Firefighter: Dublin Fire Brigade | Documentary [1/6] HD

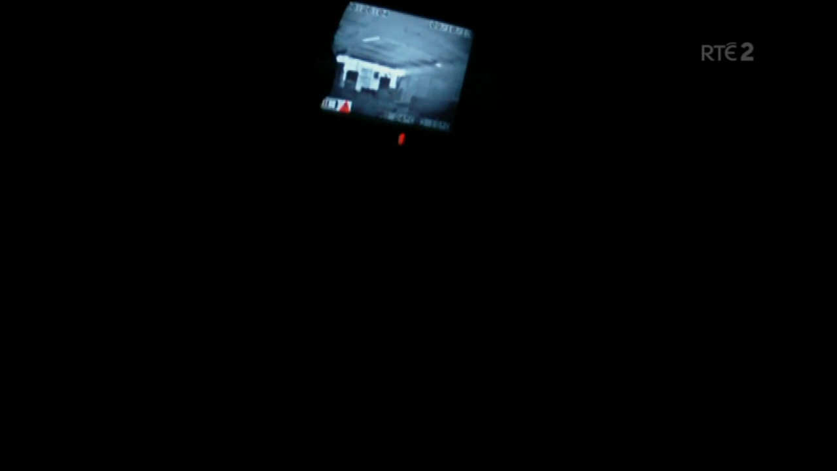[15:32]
You have a number of industrial units all connected together.